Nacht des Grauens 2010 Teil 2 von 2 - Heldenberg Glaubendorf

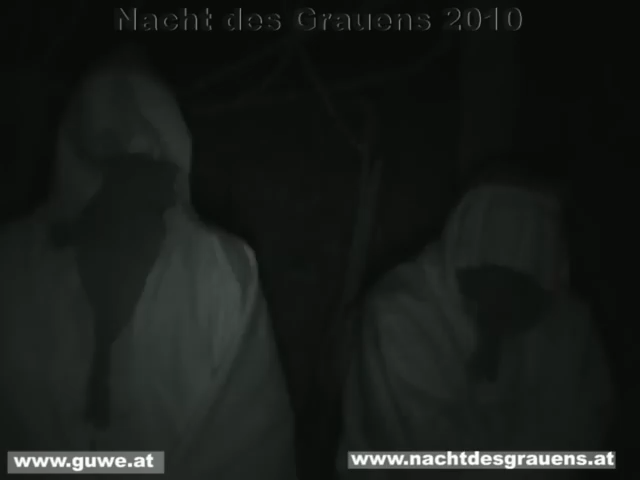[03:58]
Vogelscheuchen! Das ist ein Mann! Ich bin echter Mensch. Aber Christen ist das doch für, ne? Zwei? Ja, der ist echt. Ich habe ihn schon.
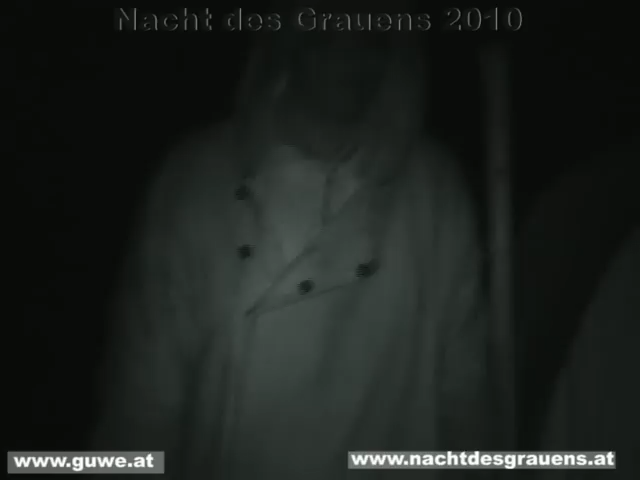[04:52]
Nein, das sind mehrere. Oh Gott, nicht schon wieder ich. Da steht da einer. Buchstaben suchen. Wer ist er? Der ist fast drum, der hat eine Fahne.